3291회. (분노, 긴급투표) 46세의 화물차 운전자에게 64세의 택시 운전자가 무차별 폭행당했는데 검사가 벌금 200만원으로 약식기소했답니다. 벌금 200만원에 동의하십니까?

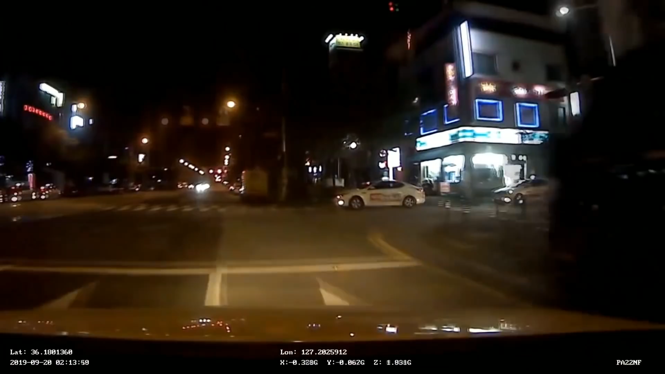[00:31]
이 모서리에. 어어어어어! 사고 났어요. 뭐야, 이 사람이? 어? 뭐야, 뭐야? 뭐야?
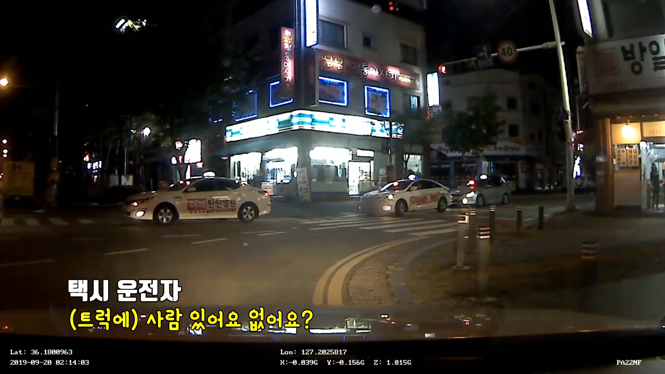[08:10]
사람이 있어 없어. 트럭에. 술 먹었네. 술 먹었네. 술 먹었네. 택시 기사 내리셨습니다. 택시 기사는 56년생, 우리 나이로 64세입니다. 거기서 술 드셨어요?
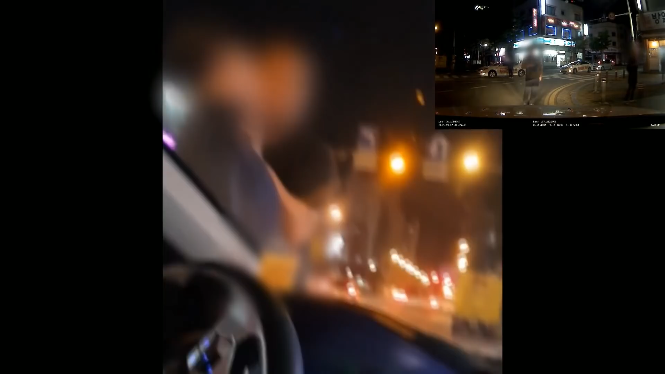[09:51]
택시 기사분이. 택시 기사는 지금 폭행을 당하고 있고요. 택시 승객이 안에서 찍은 겁니다. 내가 음주운전을 했어?